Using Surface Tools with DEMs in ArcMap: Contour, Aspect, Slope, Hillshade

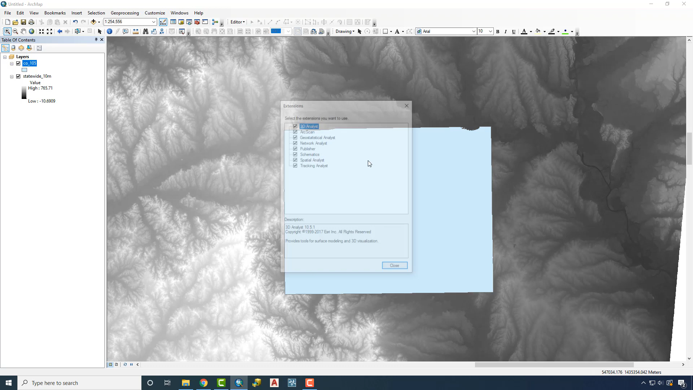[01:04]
check on all our extensions, make sure those are working, open up the ARC toolbox right here. We're going to go to Spatial Analyst, Extraction, and Extract by Mask. Extract by Mask allows us to use a vector to clip and extract a raster image. In this case, the raster is the DEM file. The first input needs to be that raster, so we're going to choose the statewide DEM. The feature mask needs to be the county right here. Now, it's going to put in my default geodatabase, and for this exercise, I'm going to leave it there,
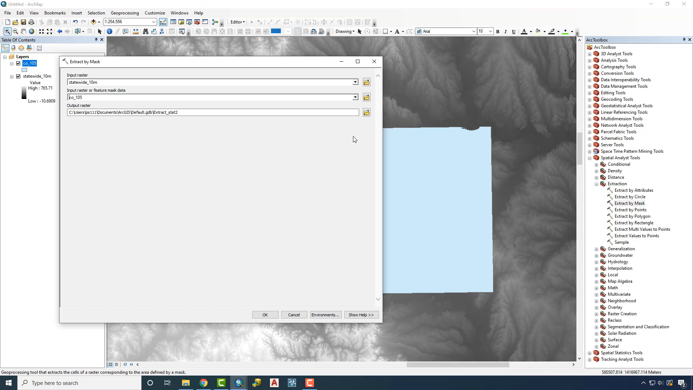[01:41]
but if you needed to put it in a database where maybe specific to a project, you would click on this folder, create a new file geodatabase, and to store that in there. In this case, I'm just going to keep it as the default and click OK. Now, depending on the speed of your computer and the size of the file,
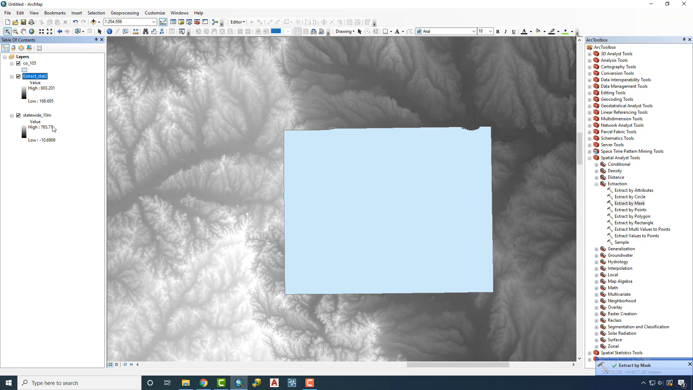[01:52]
this might take a little bit of time to notice that as I hollow out the county boundary and I turn off the statewide file,
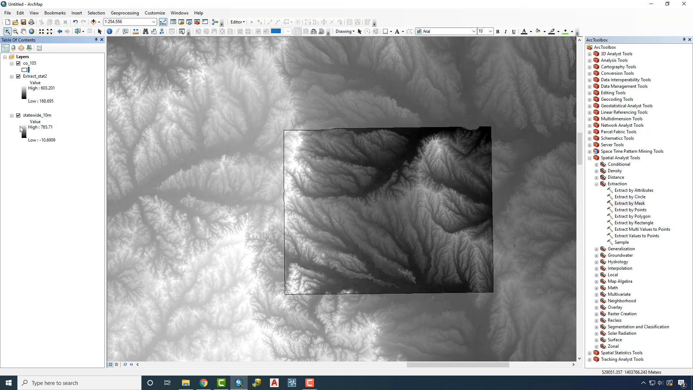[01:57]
that I've extracted just the DEM file for my subject county right here. Now, the first of several tasks that I'm going to do is to create contours from this, and it's going to interpolate based on the size and resolution of the pixel. And so while you can choose different contour intervals, like 1 foot or 2 foot or 5 foot, are you going to get the same resolution for that? It's important to know because sometimes it's better to do a 2 foot or 5 foot interval even though you have the ability to do 1 foot because it's not any more accurate.
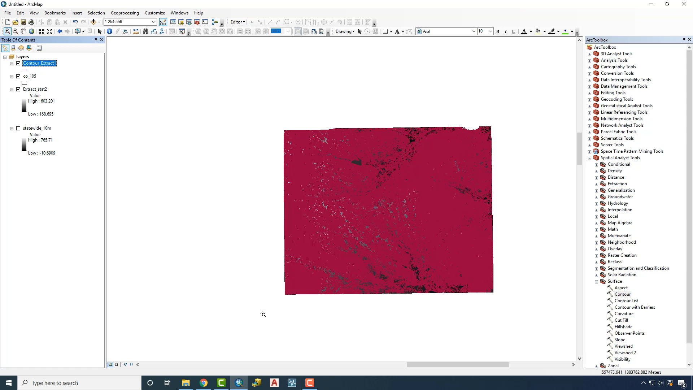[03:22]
Now, 2 foot contours for an entire county still takes a considerable amount of time, but far less than it would if we were to do the entire state. In fact, if you knew that you were going to work in a particular municipality, you might even trim by that municipal boundary. At this point, we're going to turn off the DEM. We're going to zoom into just a portion of the county and look at a few of these contours here.
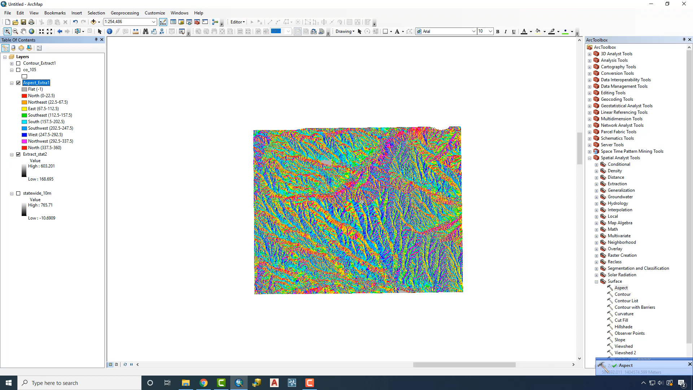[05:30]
Now the Aspect is actually going to tell us the orientation of, in this case, the slope that we're working with. It does keep flat areas like lakes and ponds in this particular instance as flat, but we can see north-facing slopes, northeast, east, southeast, and so on, and the direction of those slopes. And this can be important for a range of planning decisions.